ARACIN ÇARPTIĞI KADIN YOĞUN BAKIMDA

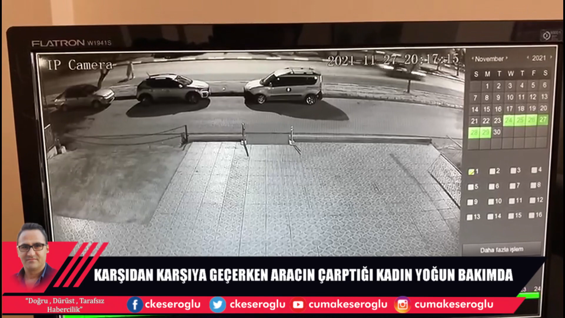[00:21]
Karşıdan karşıya geçen Aynur Yalçı isimli genç kadın hızla giden aracın çarpması sonucu ağır yaralandı. Kaza sonrası yaralı yakınları kaza yerine giderek yaşananlar hakkında bilgi alırken durumu ağır olan genç kadın hemen hastaneye kaldırıldı. Aile ise yaşanan kazaya isyan ederken burada sürekli aynı kazalar yaşanıyor.